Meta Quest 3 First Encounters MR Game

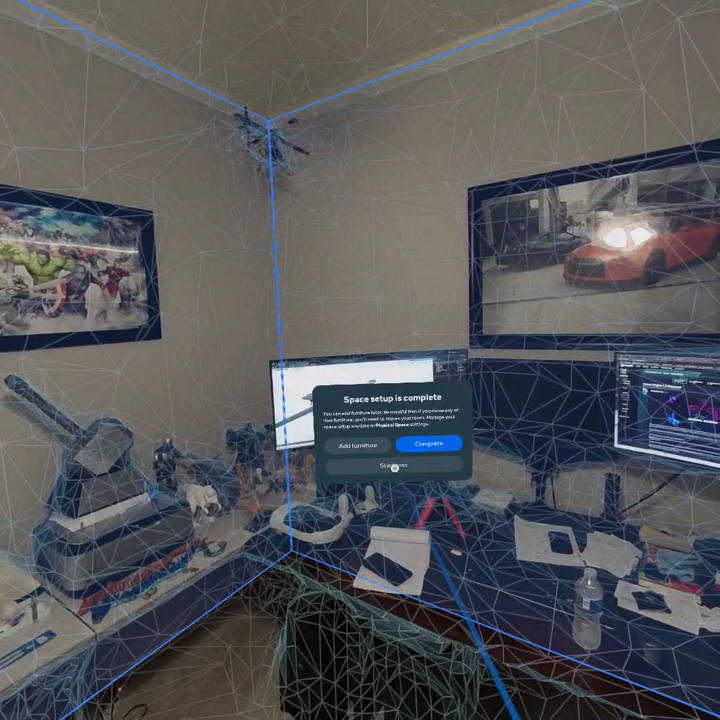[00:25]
I'm gonna rescan my, just so you see the way this works.
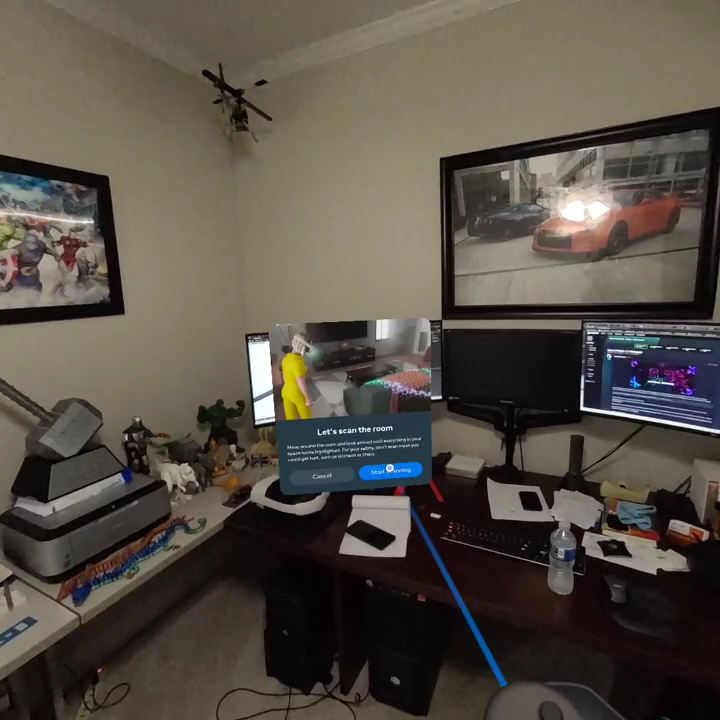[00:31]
So it kind of works just like the HoloLens 2 did.
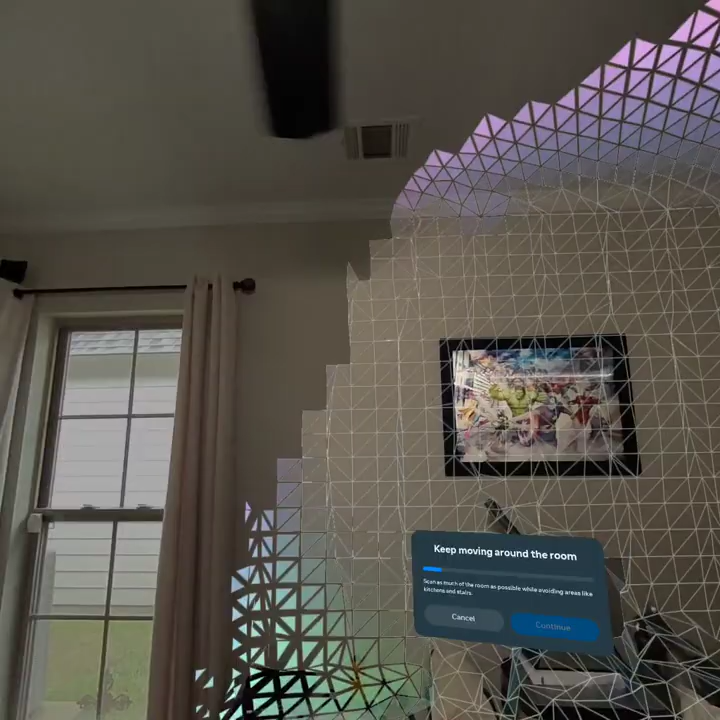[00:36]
You basically just look around and scan your area, and it basically creates the space.
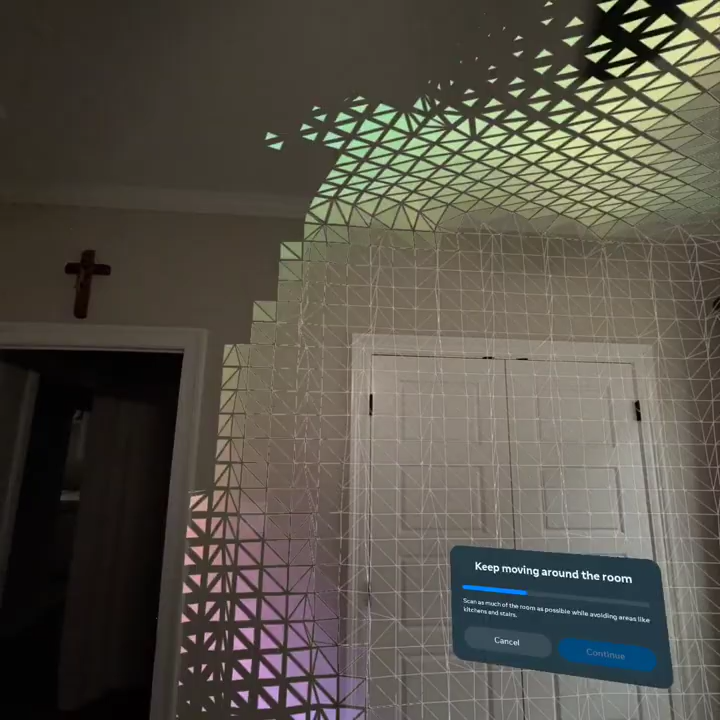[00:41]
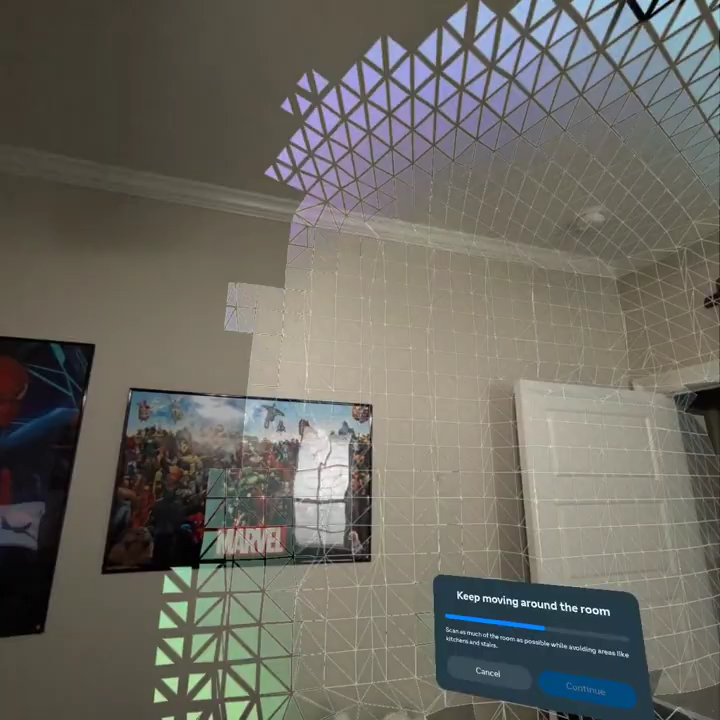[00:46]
It's trying to capture the fan, even though the fan is moving.
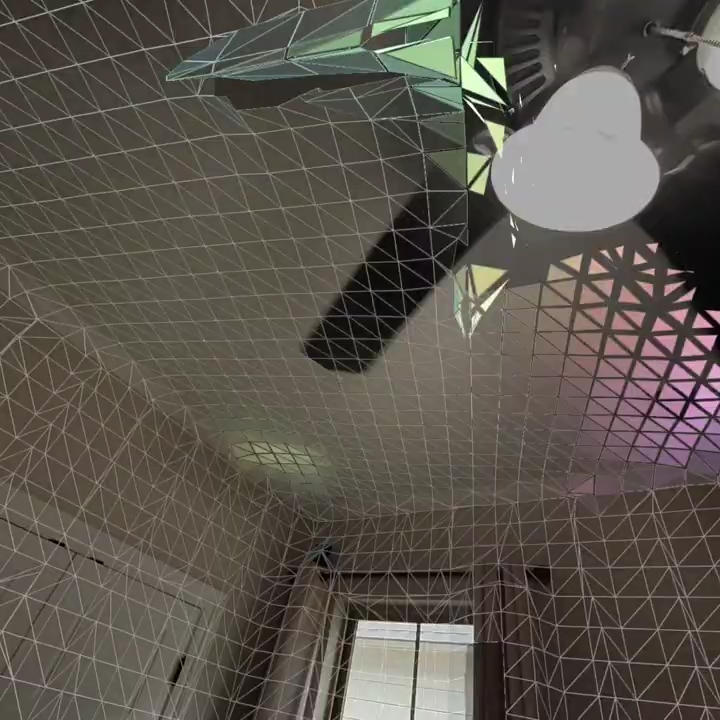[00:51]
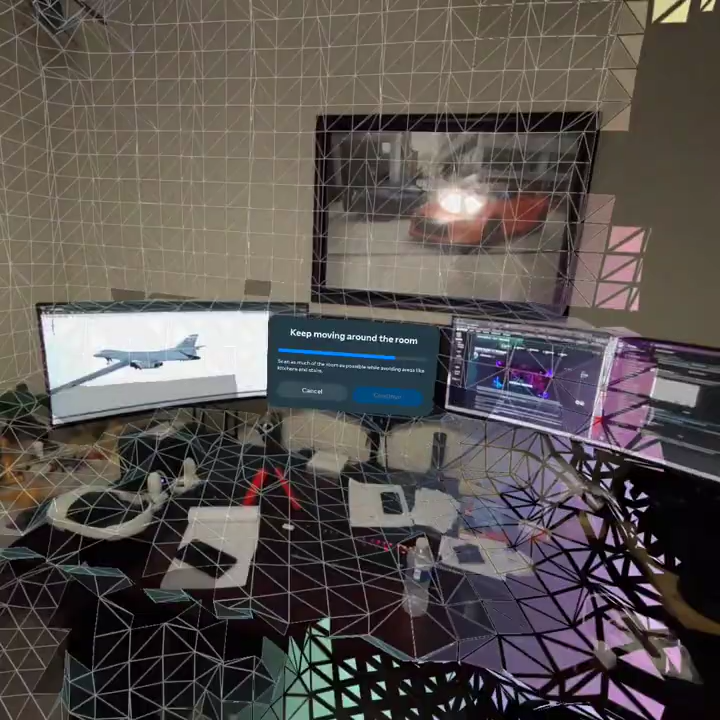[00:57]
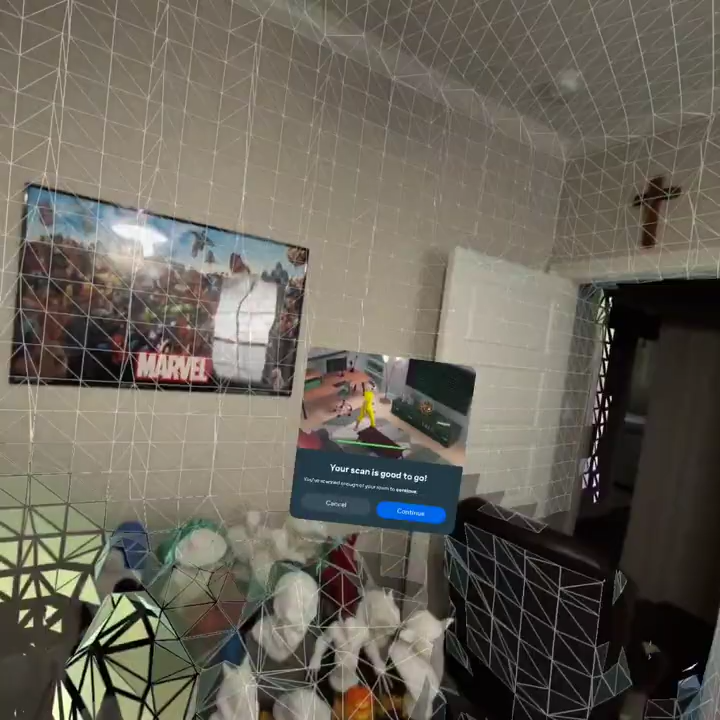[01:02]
Okay, make sure I got all my floor. Okay.
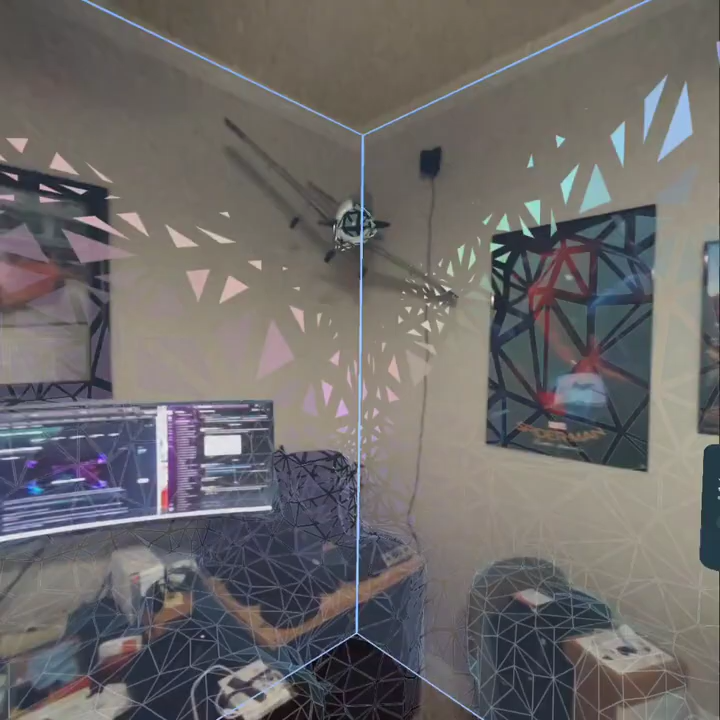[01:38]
I can add furniture if I want, but I'm not going to do that right now because I moved my chair out of the way.
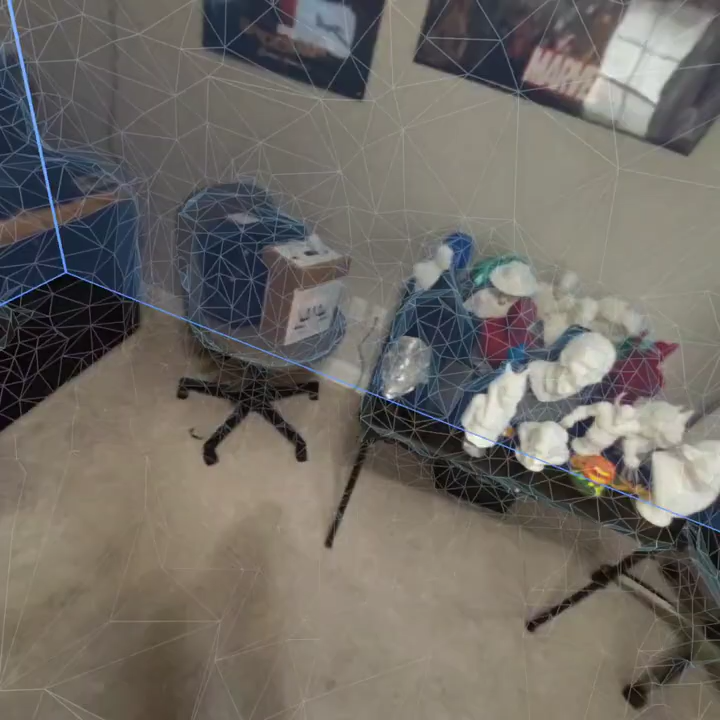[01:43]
I'm not going to be over there.
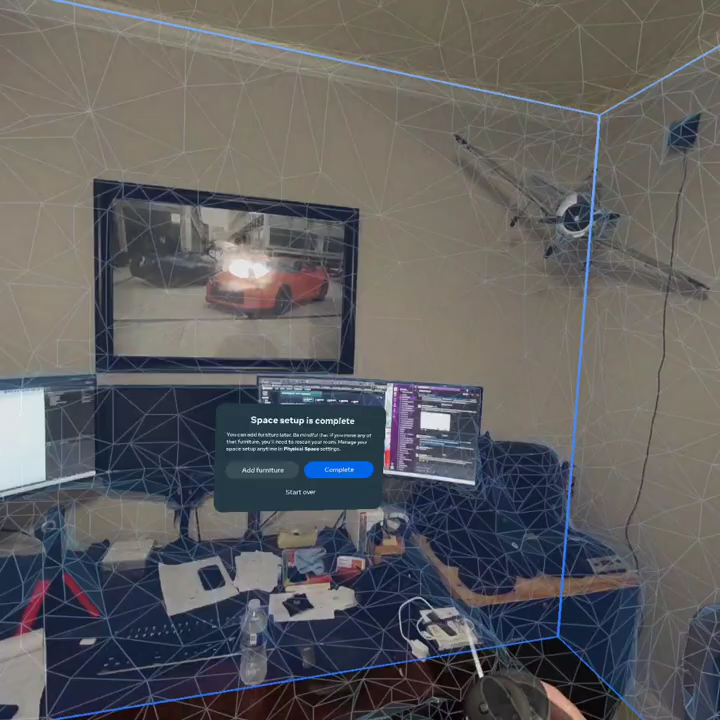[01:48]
You can see how it created my desk, all this stuff over here. Really cool.